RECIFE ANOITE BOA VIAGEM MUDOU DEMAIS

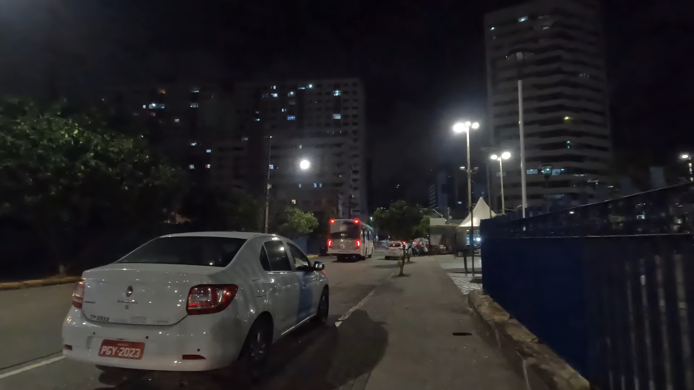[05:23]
aqui fica os táxis, né? Na rua Barão de Souza Leão.
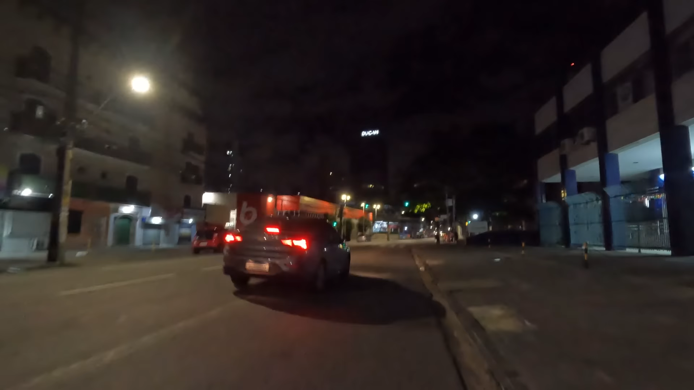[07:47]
A gente não fica tão tranquila. Passando o casal ali, bebezinho.
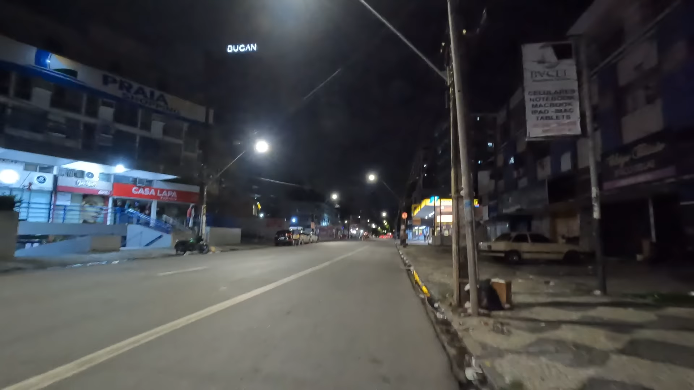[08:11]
Morando na rua, né? Outro bicho também no chão. Posto de gasolina e a sua esquerda o mercado de Boa Viagem.
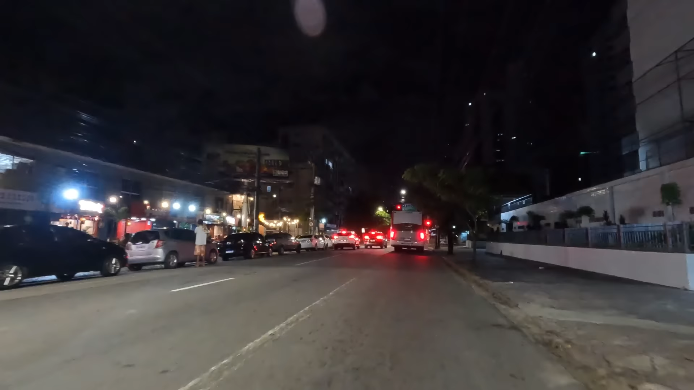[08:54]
Aí tem bastante pazinhos. Nós também, né, o que acontece aqui que é constituição aqui na Avenida Conselheiro Aguiar. Você está vendo já a sua esquerda, né? Complicado demais, mas isso tem o que?
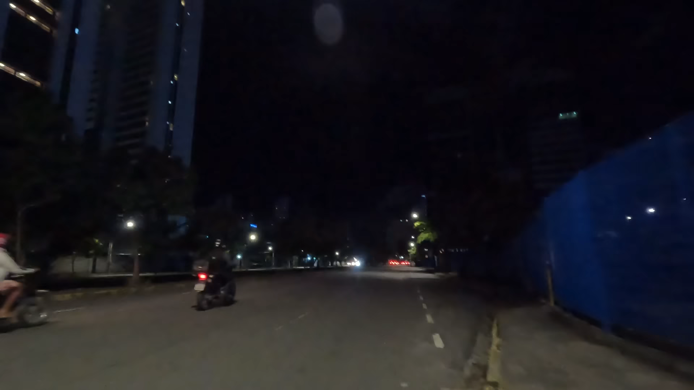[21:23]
Aqui em Boa Viagem, no Recife em geral, é bem escura, é bem parda. A prefeitura vai olhar pra isso, né? Já botou dos Guararapes, não, é bem iluminado, bicho. A diferença da Poxa Jaboatão é bem iluminado.
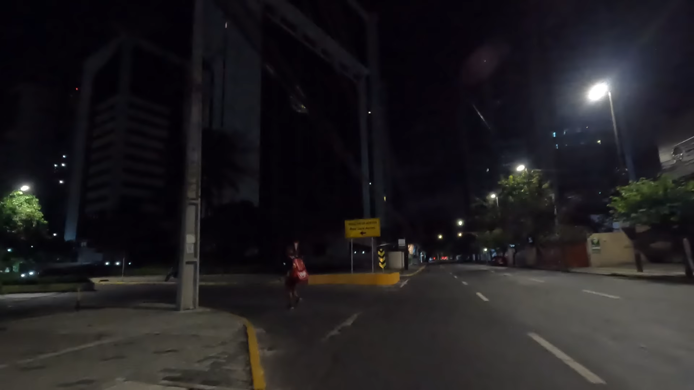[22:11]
Jaque Aires. Aqui é uma área onde fica bastante integrador, né, de aplicativos, um batalhador. Ganhador do seu pão do dia a dia. Nada fácil para poder sobreviver.
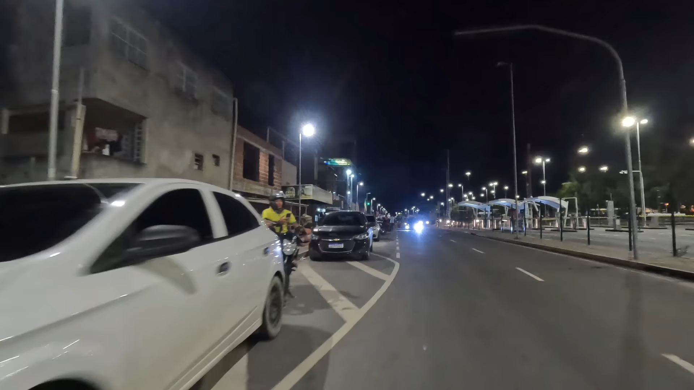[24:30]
Onde está acontecendo um festão grande aí, ó.